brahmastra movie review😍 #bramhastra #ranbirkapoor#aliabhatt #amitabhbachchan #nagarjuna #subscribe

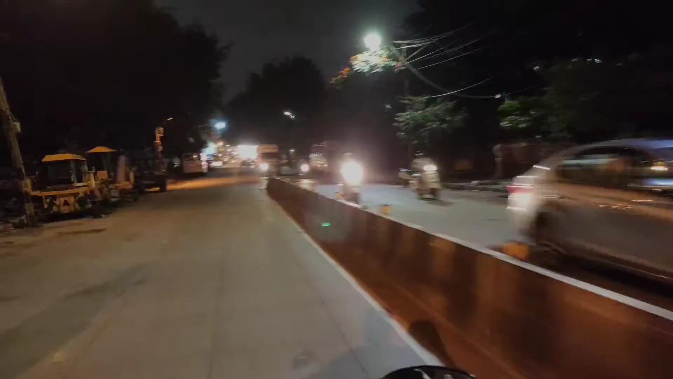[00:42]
हमारे बड़े बॉस हैं यह, देखो क्या गाड़ी चला रहे हो हवाय में